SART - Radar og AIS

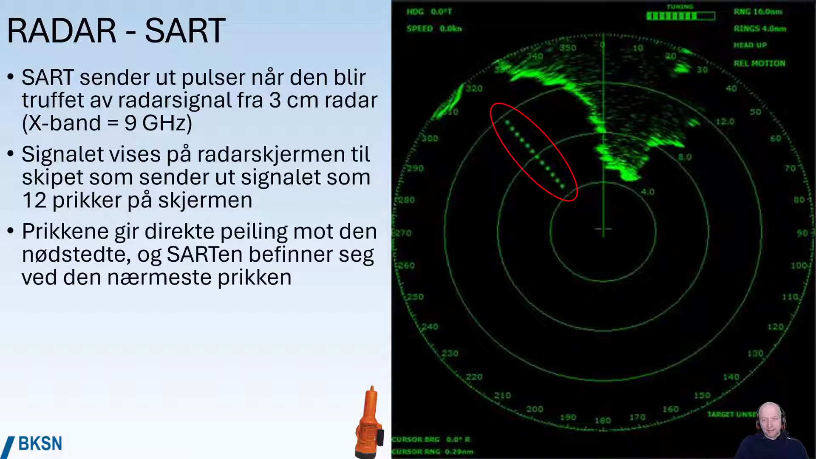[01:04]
Det er skipet som sender ut radarsignalet, det treffer SARTen, og så returneres det, og det får opp et ekko som ser ut som her. 12 prikker på skjermen, sånn der. De her prikkene gir retning, peiling rett mot den nødstede, og SARTen befinner seg omtrent ved den nærmeste prikken. Altså noe sånt. Rekkevidden til SART avhenger av hvor høyt og fritt man kan plassere den, og det er som ellers, jo høyere desto bedre.
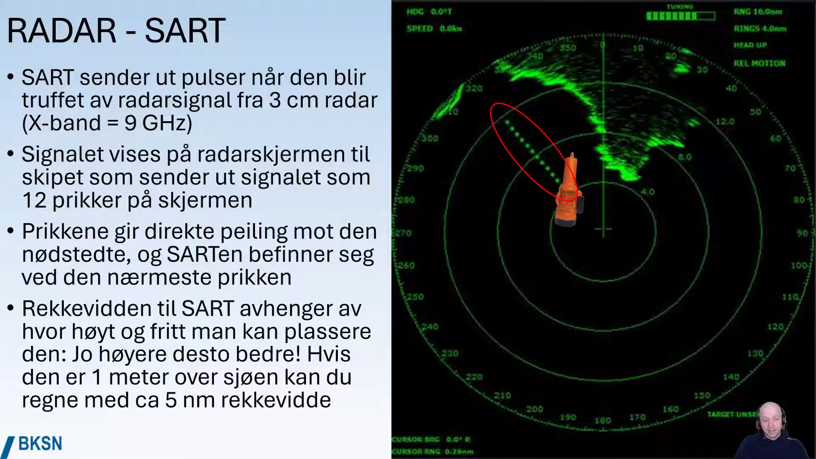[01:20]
Hvis den er en meter over sjøen, så kan du regne med ca. 5 nautiske mil rekkevidde, med en masse forbehold. Når skip søker etter en radarskjermen, så skal radaren være satt inn på rekkevidde 6 eller 12 nautiske mil. Radarskjermen blir utsatt på samme måte som radar for både bølge og nedbør. Er det grov sjø, så vil den forsvinne ned i bølgedalen. Er det tett nedbør, så vil det være mye støy på radarskjermen, så gjør det rekkevidden dårligere.
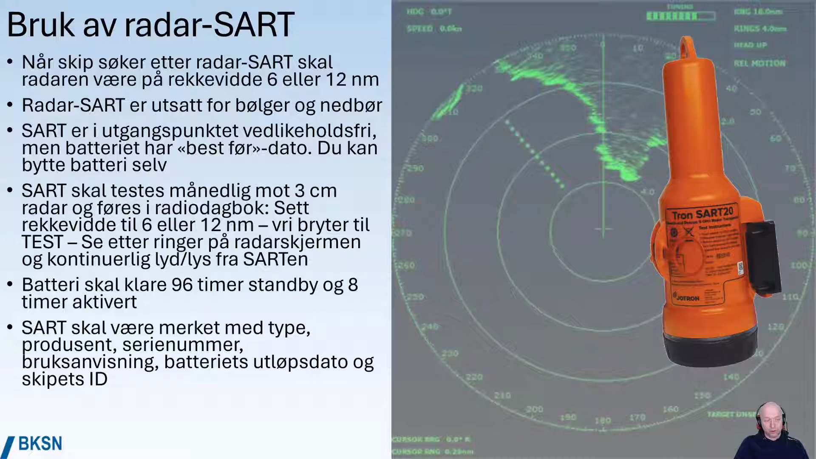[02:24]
Batteriet på en SART skal klare 96 timer standby, og 8 timer når det er aktivert, altså blir truffen av radarsignal, sånn at det responderer på. Den skal være merket med type, produsent, serienummer, bruksanvisning, utløpsdato på batteri og ID til skipet. Vi skal se på testing her. Når vi drar den ned til test, så får vi opp sånne ringer på radarskjermen.
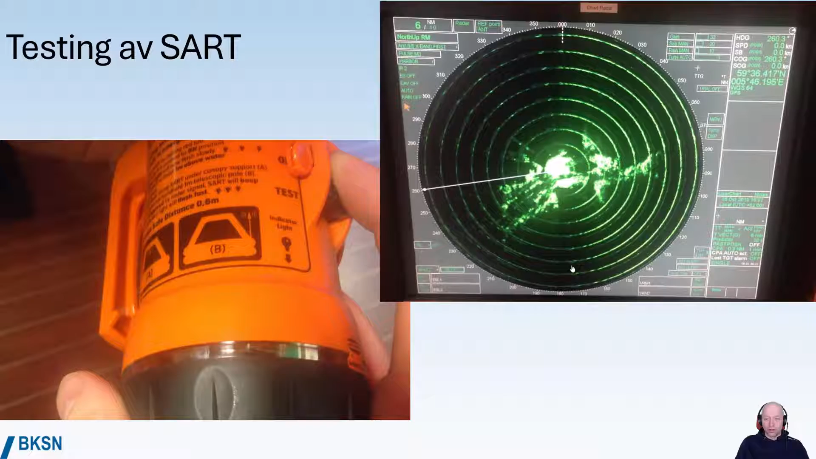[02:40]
Det er jo da typisk tenkt på at den er aktivert, og at radaren mottar signaler.